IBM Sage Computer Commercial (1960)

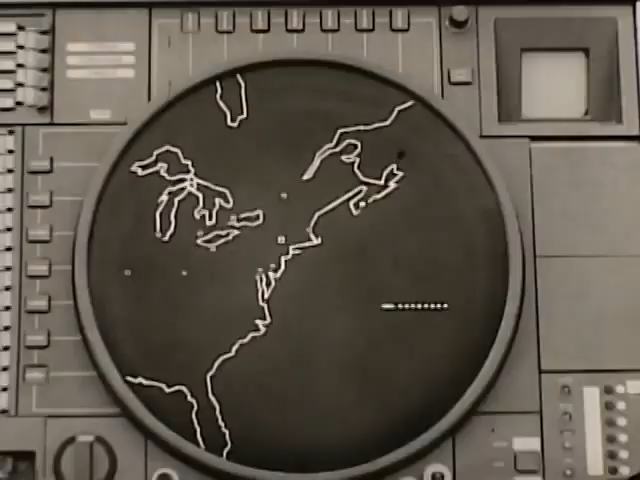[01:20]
X marks the spot where the Beaumont missile would meet the moving target if fired immediately. The officer in charge makes the final decision.